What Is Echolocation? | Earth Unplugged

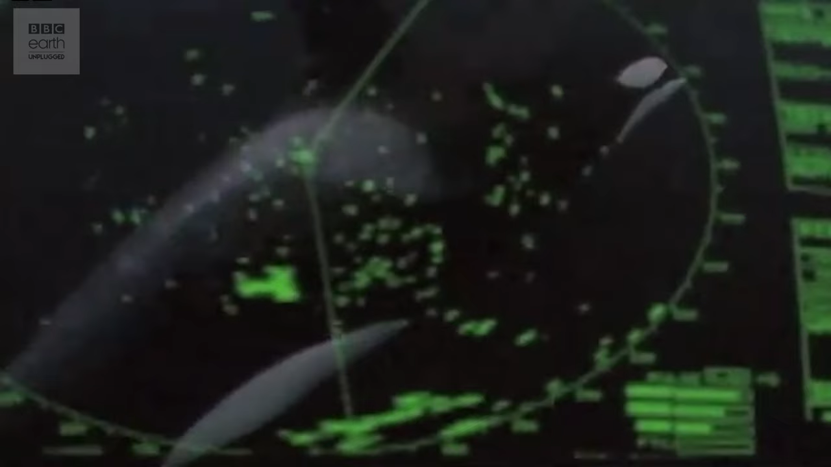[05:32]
It works just the same as animal echolocation, as sound waves are sent down into the water to be reflected off any objects there. The time it takes for the echo to come back tells you how far away the fish, submarine, or ocean floor is.